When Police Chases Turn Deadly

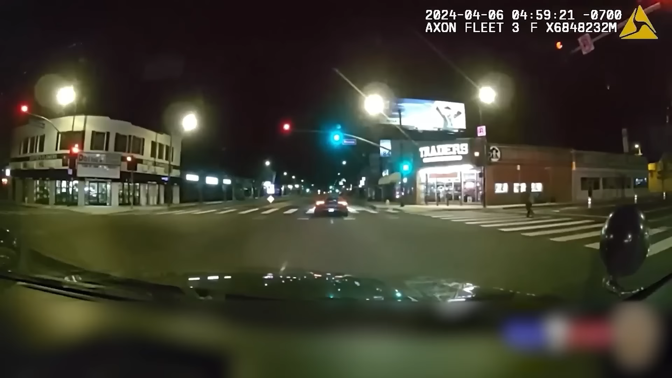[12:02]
However, he looked over and saw that the driver of the Lamborghini, 51-year-old Elliot Dugan, was fast asleep. The officer then repositioned his cruiser behind Elliot's car, during which time he must have woken up, as he took off moments later.
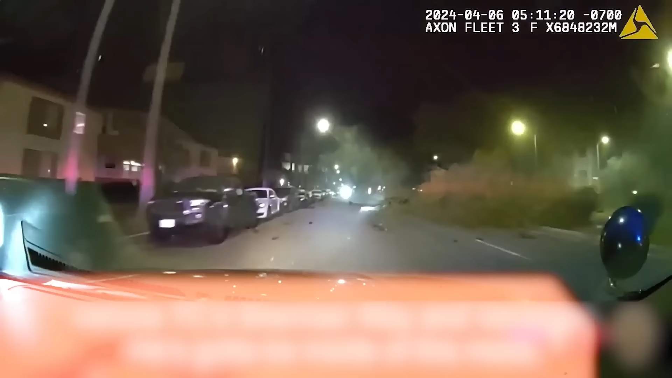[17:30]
and within a few seconds he had lost control of the vehicle, striking several other cars and trees before landing in a median.
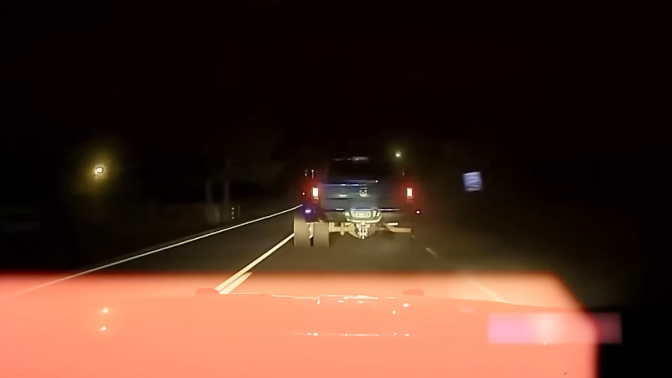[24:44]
While that was a genuine accident, this next officer almost got into a crash just by trying to pit this humongous truck.
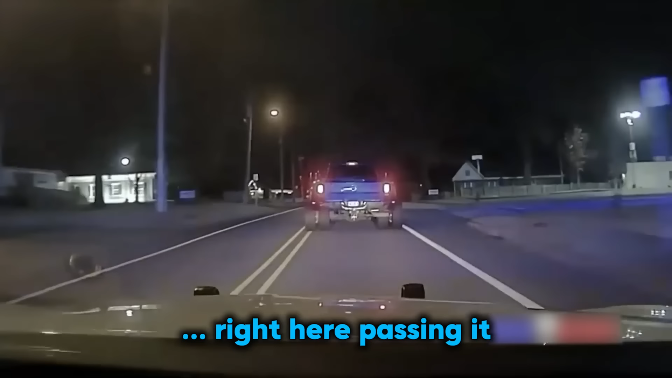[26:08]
Yeah, 10-4, we're east. Right here passing the... We're passing the... Stand by. Stand by. We're east on Robson, just crossed over Donaghy, speeds 55.
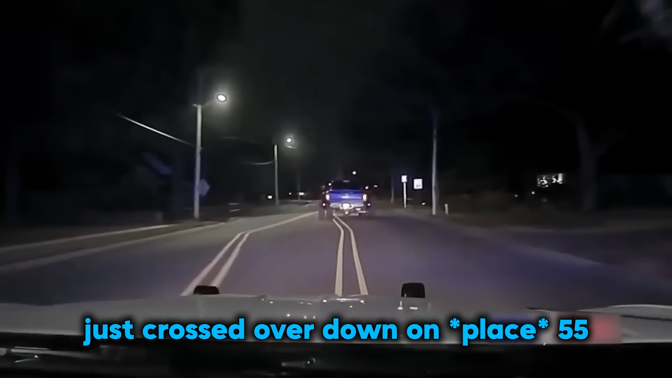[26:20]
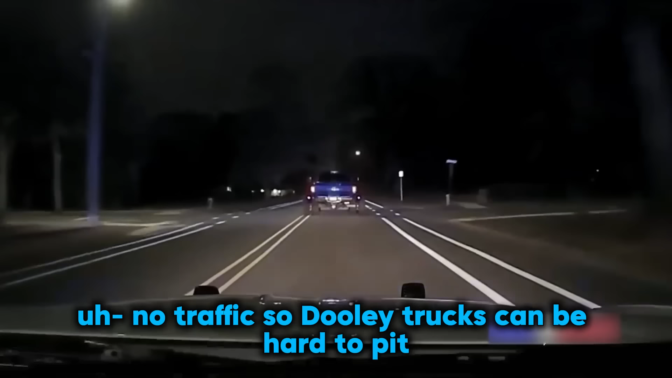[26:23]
No traffic. It's a dually truck, so it'll be hard to pit.
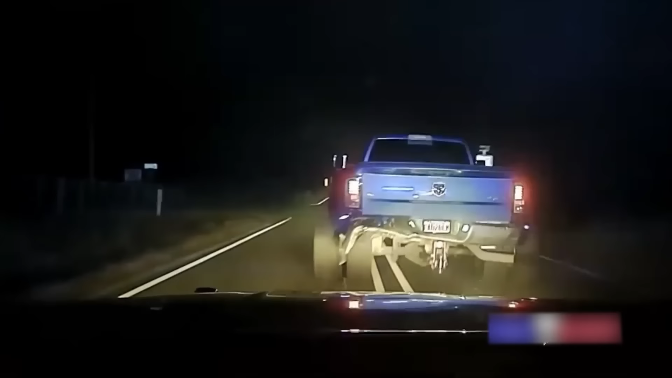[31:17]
truck's large wheels had made it nearly impossible for the officer to successfully pit the vehicle.